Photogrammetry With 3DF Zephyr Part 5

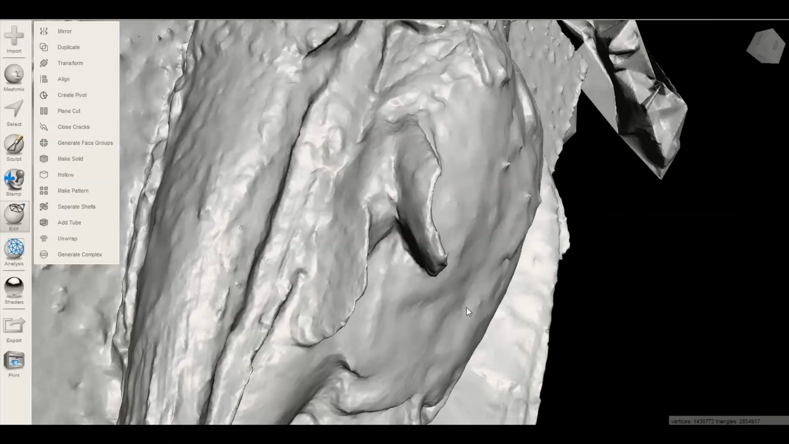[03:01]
i mean you can see some traces of of texture here where these lines it's it's almost good um
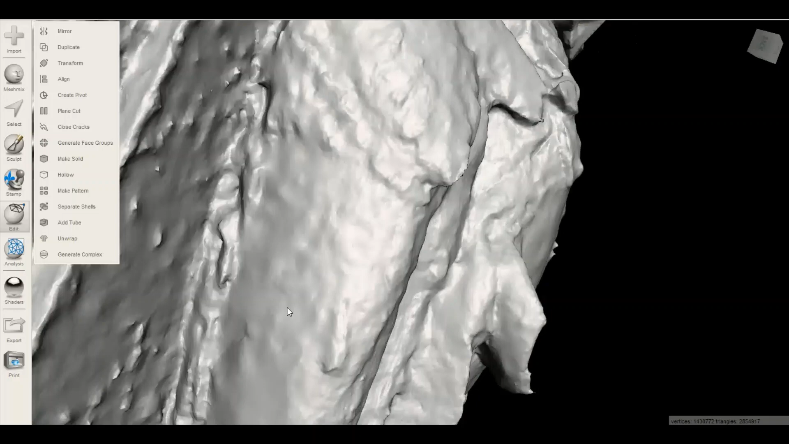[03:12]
actually i mean it's pretty far from it but it's attempting
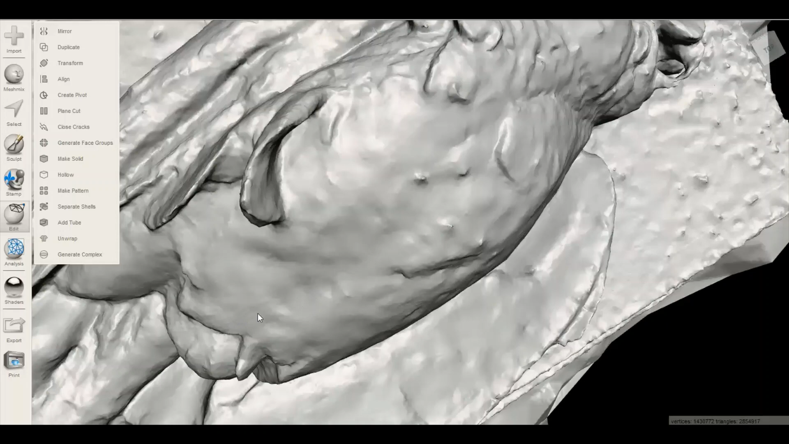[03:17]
to be so uh it's worth going in photographing it again and maybe
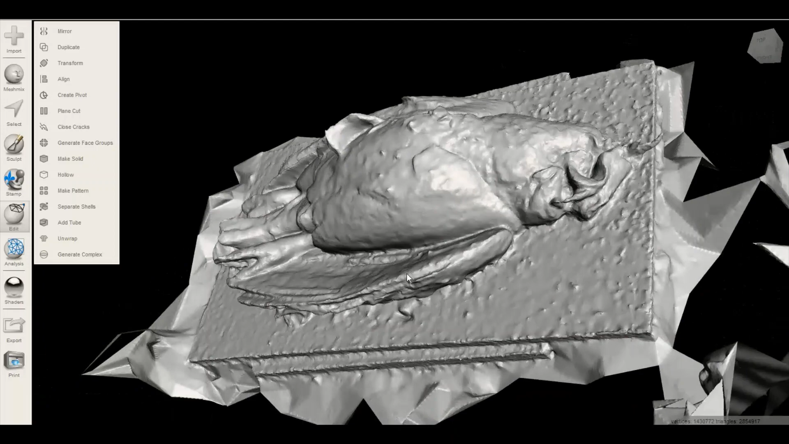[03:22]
even running it through uh higher details um but for our purposes as
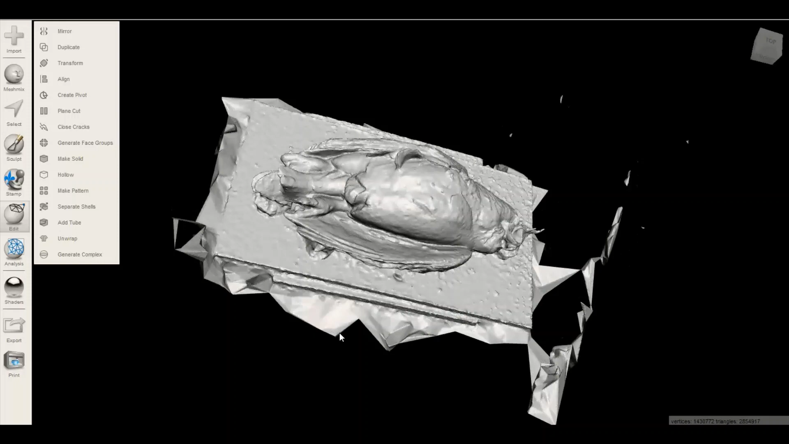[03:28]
a demo it's okay so um we could get rid of this extra stuff there's a few ways so you go to select and then i go to lasso and then you just kind of draw it's kind of like in photoshop they have tools like this right you have that um this stuff should turn red that i selected but it doesn't seem okay press x
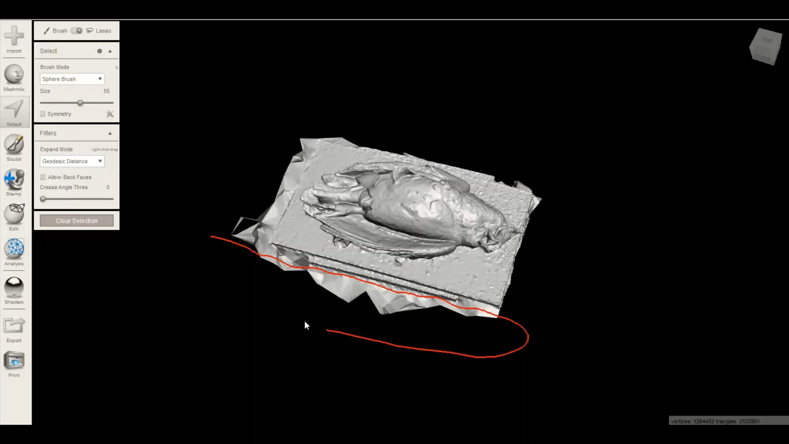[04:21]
so we're gonna do that again from this side you could there's ways you can get a cleaner cut i'm not too worried about that let's see we'll do it again
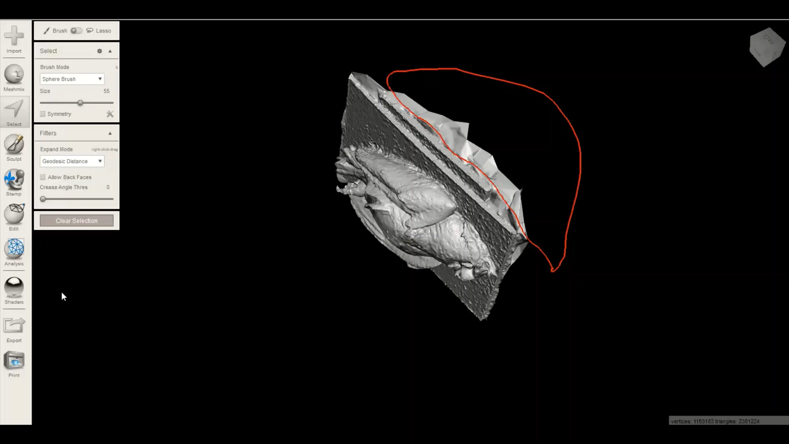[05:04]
x X and really there's one more step I'm not sure that
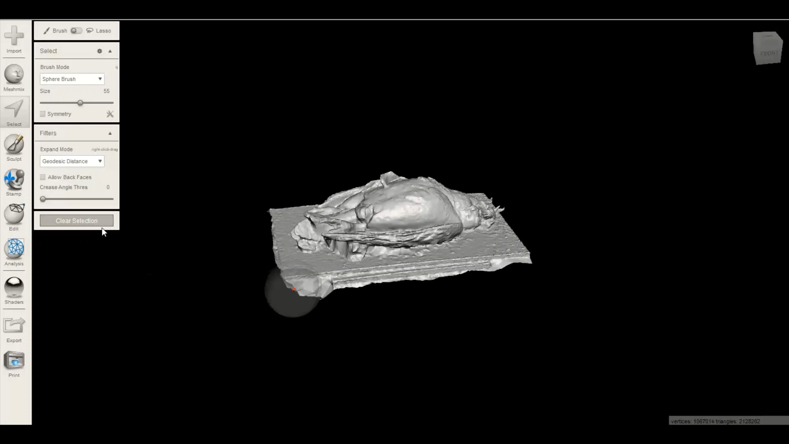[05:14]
we'll worry about it you'd want to make it solid so
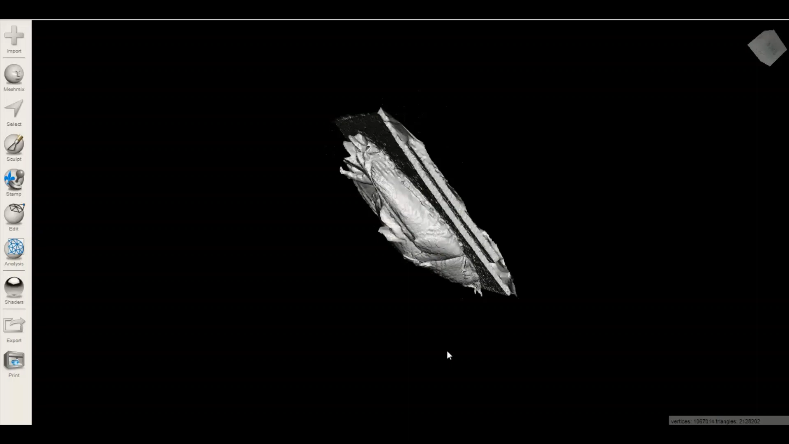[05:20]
so that it's 3d print ready I guess I can do that
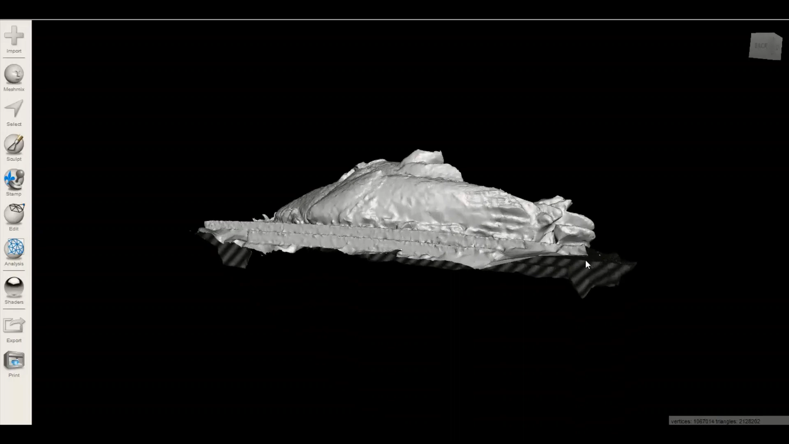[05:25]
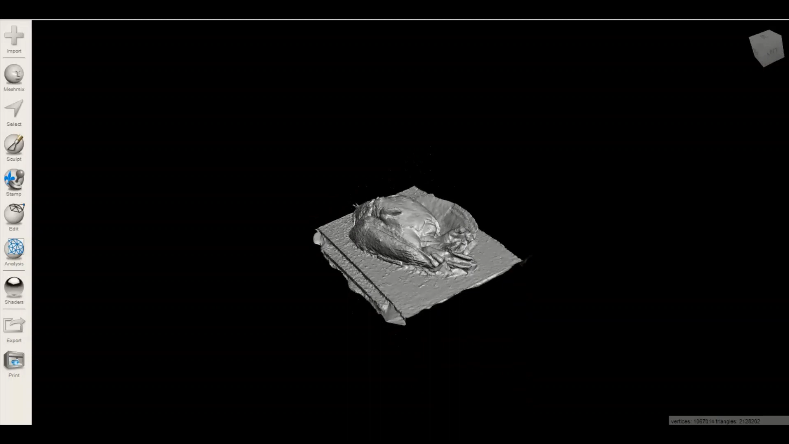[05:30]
all right so you go into Edit go to make solid usually that first it goes quickly I'll show you what to do next
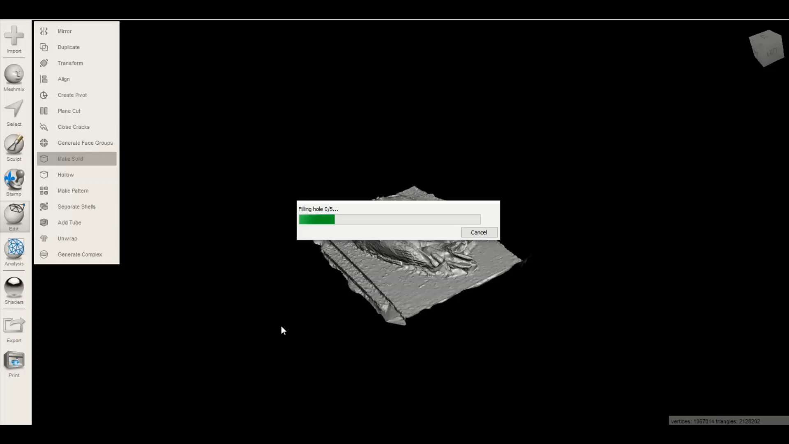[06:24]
it could take I don't know five minutes it should only take about usually takes about five seconds so I'm gonna pause it and come back okay so it made it solid this is like its first pass
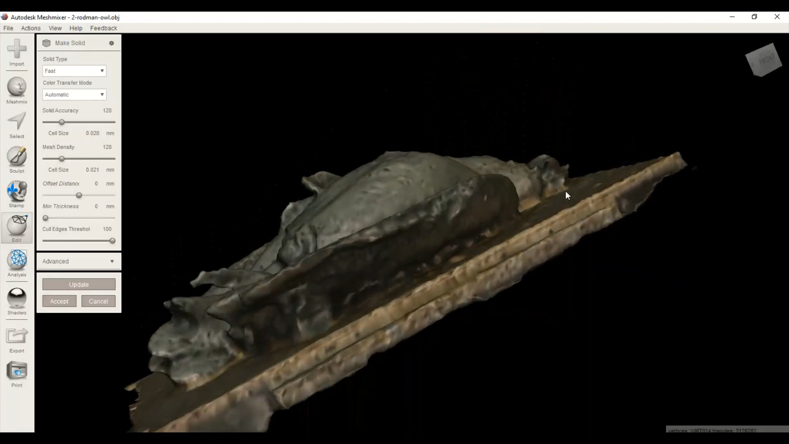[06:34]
at making it solid which is pretty interesting how
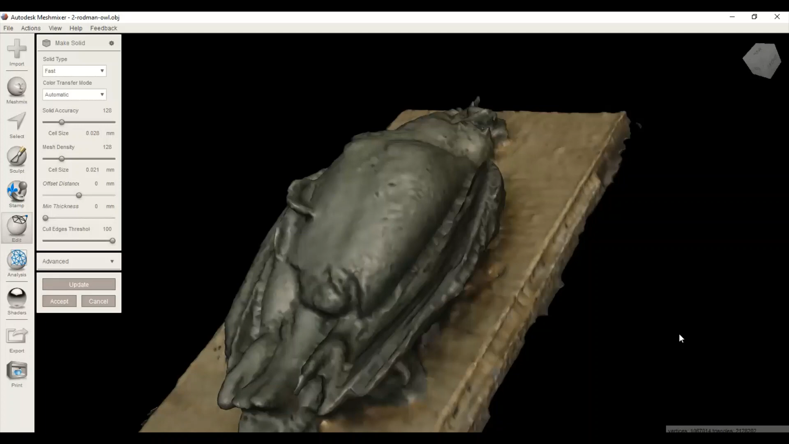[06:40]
it affects the material the material is like this really kind
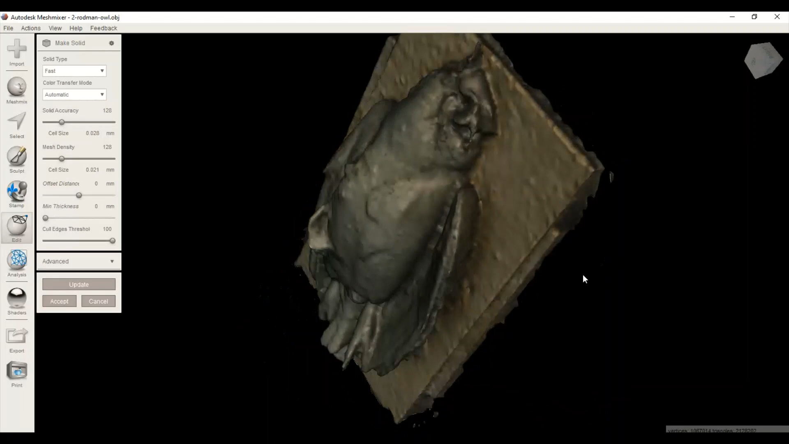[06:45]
of odd photographic version
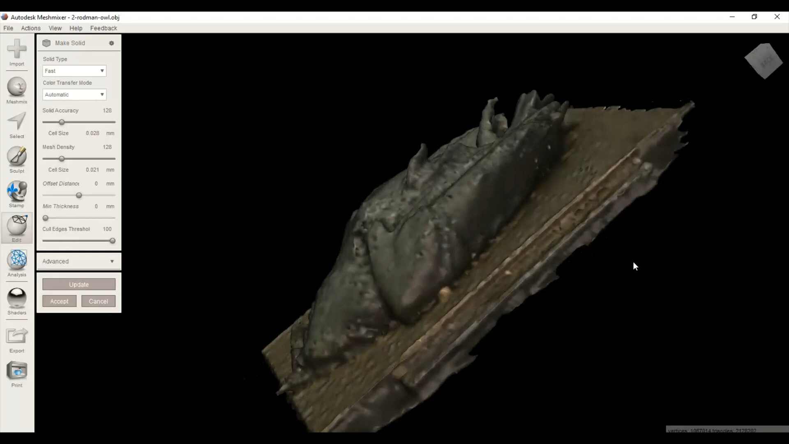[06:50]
of it it's it's a faded weird photographic version of its
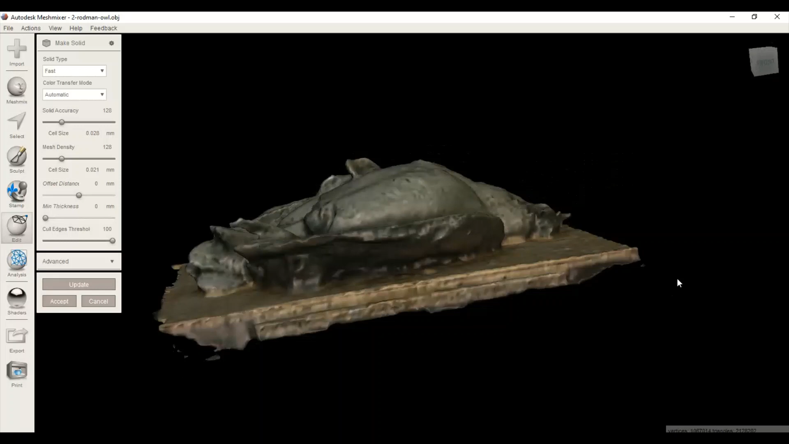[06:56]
self so
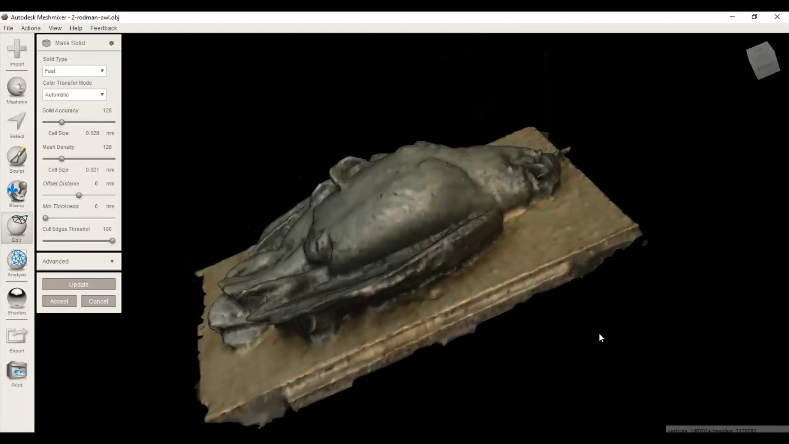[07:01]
what we're going to do is we're not going to accept it we're going to we're going to go for a higher resolution so you go up to here where it says fast we don't want that we want sharp edge preserve so that'll what what we're trying to do is get the best quality of the original right now it's it's a washed out version of it that